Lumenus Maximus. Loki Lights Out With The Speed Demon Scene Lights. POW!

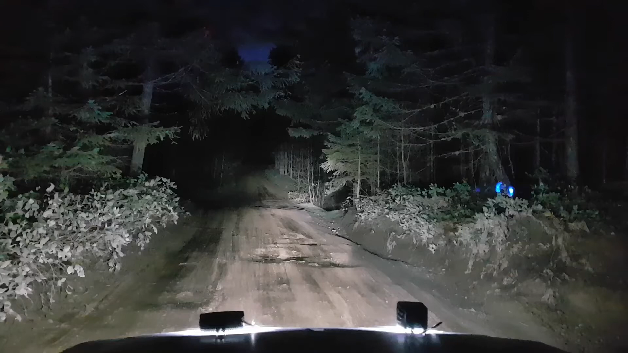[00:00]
Scene lights only. Throw in some headlights.
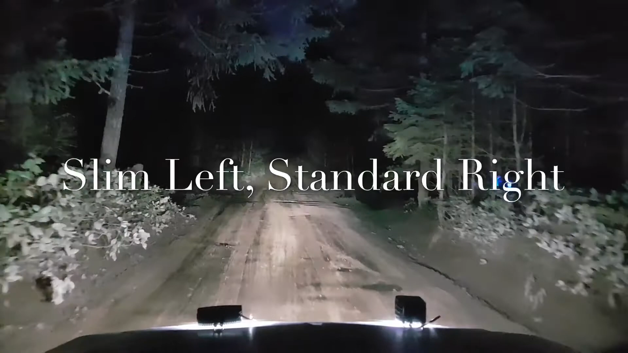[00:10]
Hit that high beam. More do you need? Kill the scene lights. See how wide those bad boys are? Woo! Now let's go! Just in case you think there's some sort of sorcery going on. Keep it in frame.